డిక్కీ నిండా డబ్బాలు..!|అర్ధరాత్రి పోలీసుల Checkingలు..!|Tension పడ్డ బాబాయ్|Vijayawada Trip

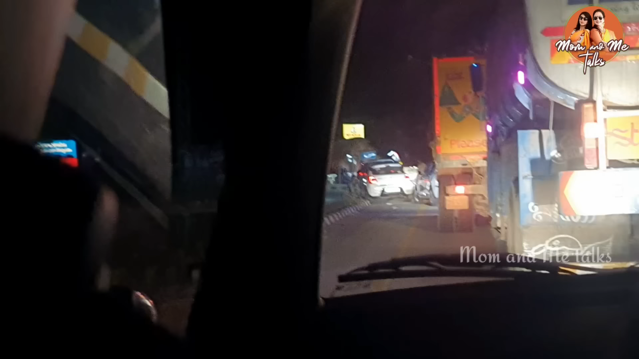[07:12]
okay let's go police checking out my car you have a car you have a full box we are going to check police checking out they are checking out they are trying to check out yes